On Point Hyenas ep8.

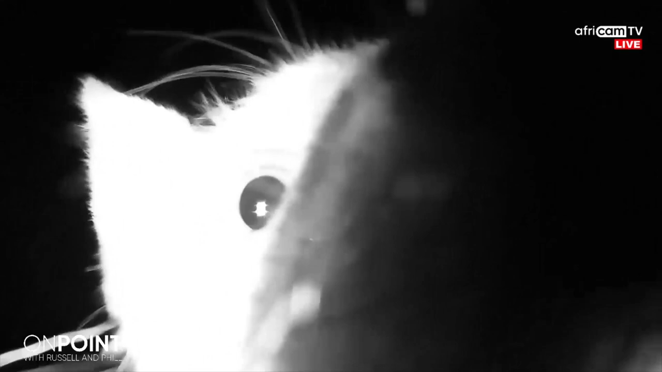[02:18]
This is a lovely clip, which I'm sure many of you have seen up close and personal look at
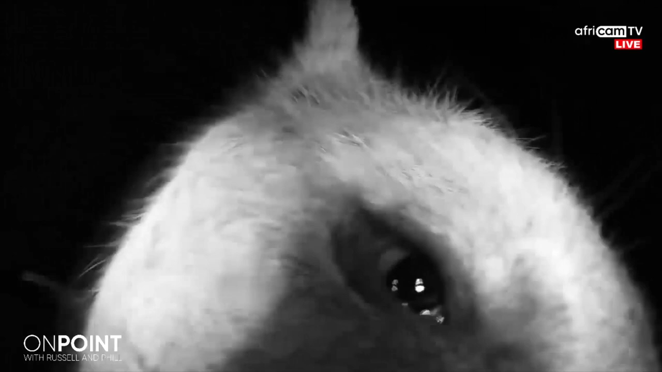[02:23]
what is actually a really cute face when you get it up close.
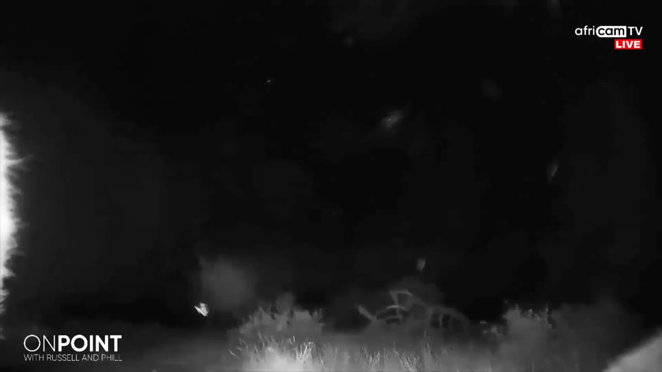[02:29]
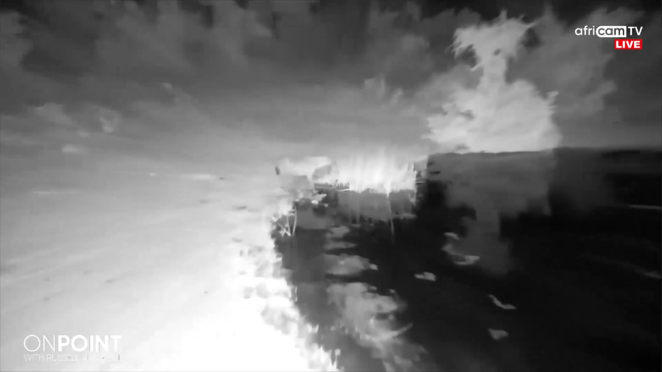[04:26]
They're actually really long-lived as well.
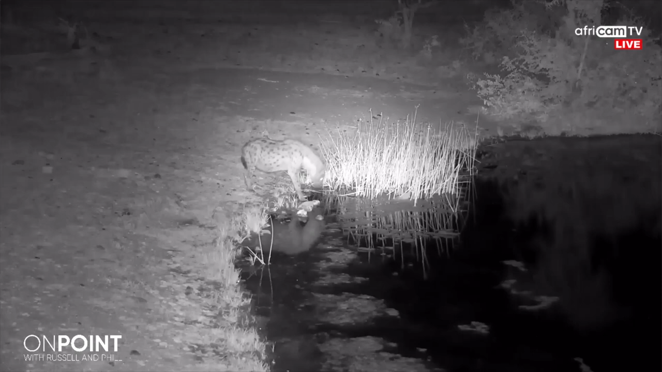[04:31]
Some hyenas have been recorded to living up to 40 years in captivity, but around about 20 years or so in the wild, which is very long for a predator or a mammalian predator. So this was a nice clip that I wanted to show you folks.
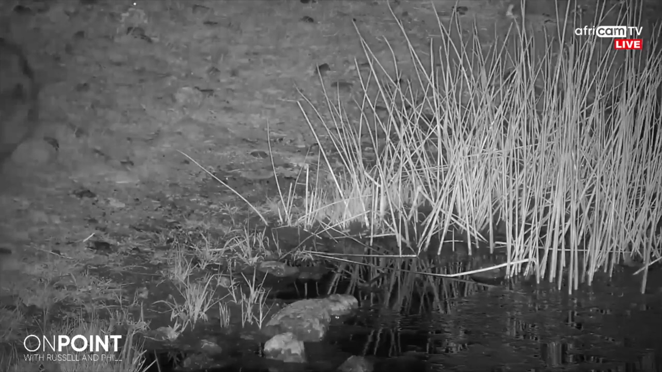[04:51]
It looks to be a pregnant female, and it's something we wanted to touch on early on in the show. The females really are top of the pops when it comes to hyenas. They are matriarchal societies, which means, of course, that the females are dominant.
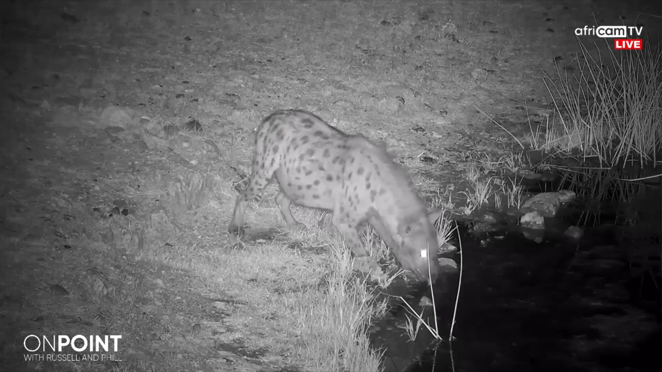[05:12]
And in the hyena clan, every female is more dominant than the highest-ranking male. So every time a cub is born, they actually will be higher up in the hierarchy than the highest-ranking male.
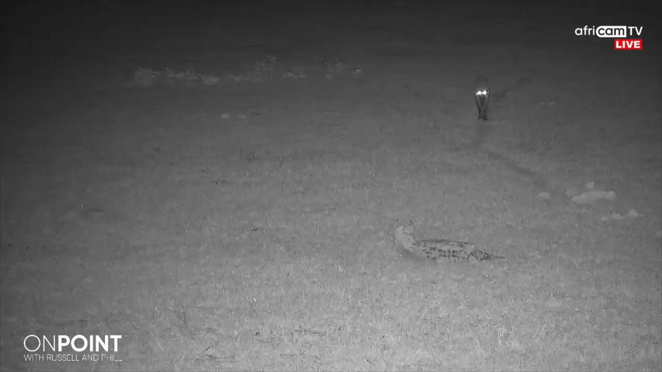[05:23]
And for the most part, the clans are made up of nomadic males, which will stick around with the clan for, well, varying times, really. They can move on at any time. But for the most part, the core will be made up of the females themselves. What's very difficult to tell, though, between male and female hyenas is, of course, sexing them.
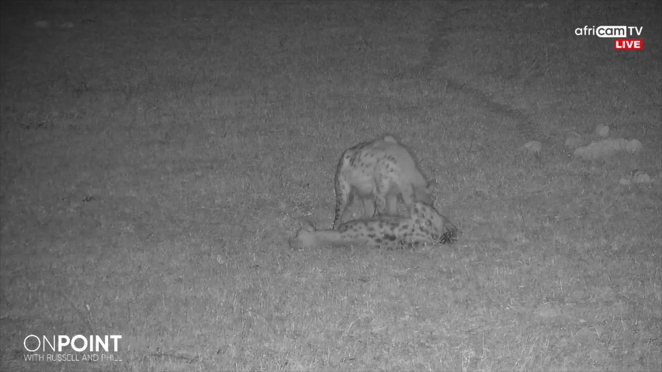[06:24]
Having said that, the clans are actually very tight. There is a lot of social bonding within the group, as you can see here. In this little clip, you've got the one laying down, which is showing clear submission or submissive behavior to the bigger female, it looks like, in this particular clip, which is, of course, pretty typical in what we were discussing earlier when it comes to the social structures of hyena clans.
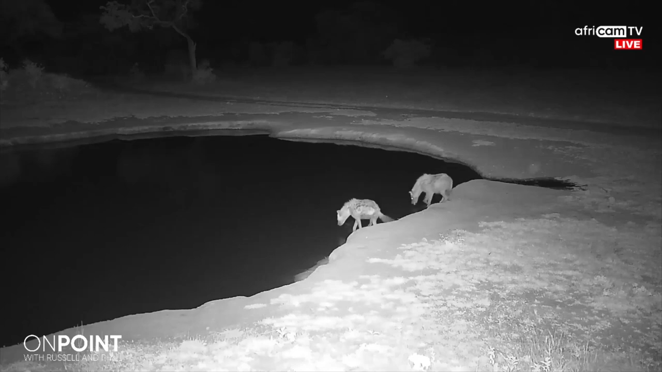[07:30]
But the milk of the female is actually highly, highly nutritious,
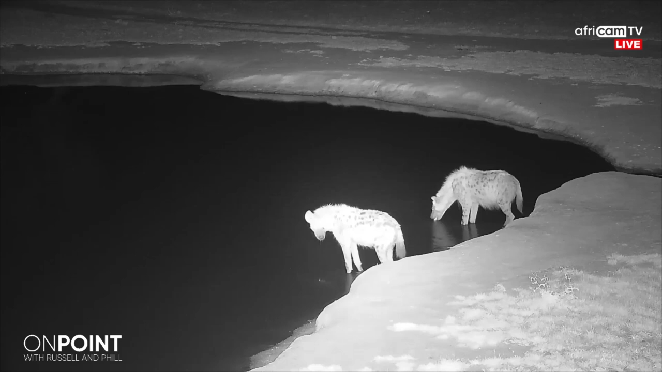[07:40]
so much so that they don't even need to wean the pups for sometimes even up to a year. The cubs will actually suckle on the female and any other lactating female throughout that year without having to get any form of meat until they're over a year old. Here's another clip which we're going to get into in a moment. Of course, you most often see hyenas in small groups, what we call a clan.
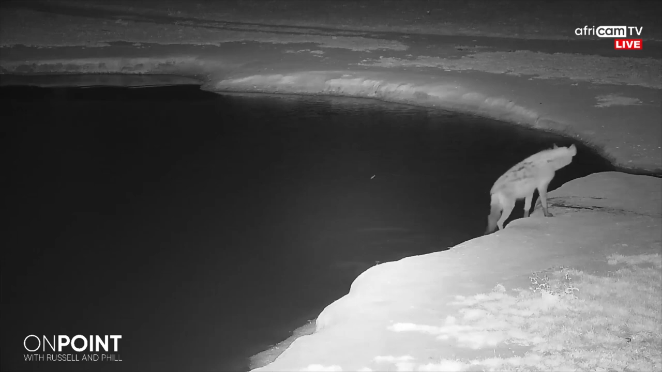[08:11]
But for the most part, it will be two or three animals.
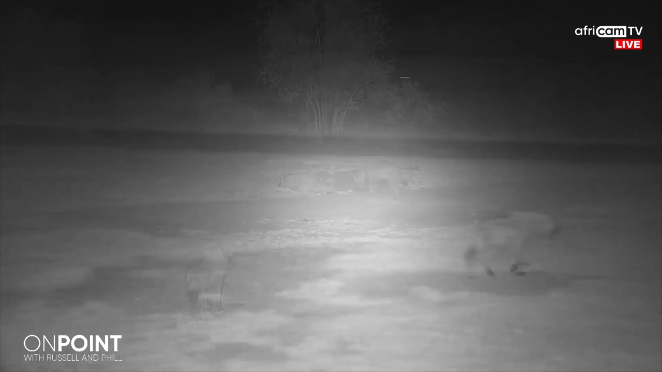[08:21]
They spread out quite far and into different groups.
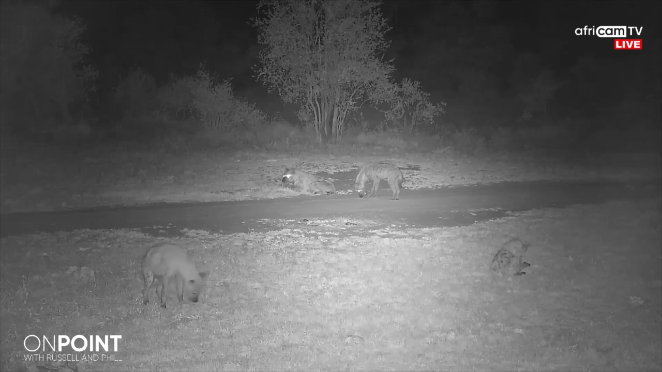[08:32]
If you listen carefully here... It's one of the most iconic sounds in the African bush, and that is that whoop, or the howl of the hyena.
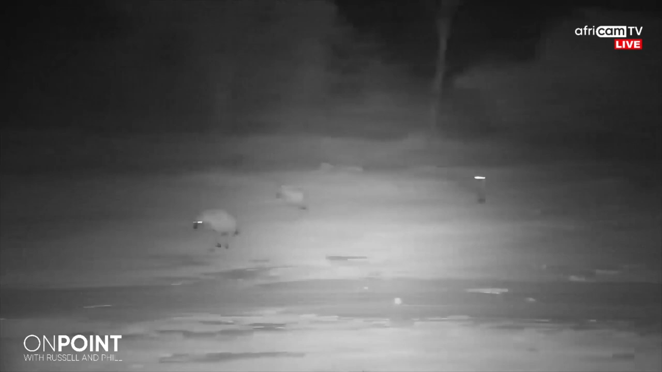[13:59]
If you have a lot of mouths to feed, then you tend to have to go for bigger animals where you get more reward for taking them down. And in some areas, the clans of hyenas have been known to take down animals as big as buffalo, even small giraffe, if you can believe that. And again, reinforces this idea of what amazing hunters they are. If you look at this little clip, you see this individual near the front walking on the left, has got a big bone in its mouth, looks like the shin bone of an antelope species.
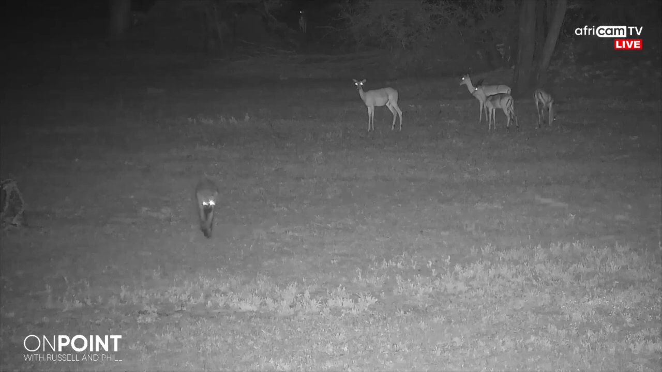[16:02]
the wind so as not to be detected by prey species. In this little clip, you can see this hyena not interested at all in taking on any of these impala. And you would notice also no alarm call from the impala too. So a lone hyena like this would not really give them any pause. And as I mentioned, in certain areas, they would hunt less than in others. So the local species will become more adapted and more understanding of the threat,
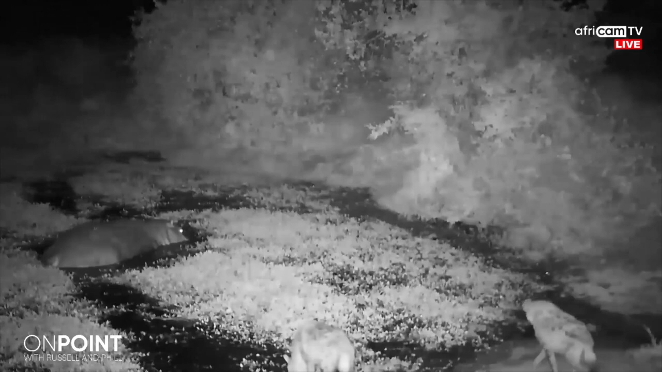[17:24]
In this amazing little video, it will hopefully help me answer a question from Stephanie. Do packs of hyena ever take down a hippo or elephant? I didn't think hyena would go near them, but I've seen the video highlights of them going up close to these larger animals. So if you look in this particular clip, these two hyenas are very interested in this particular hippo. And that hippo is not too threatened by them.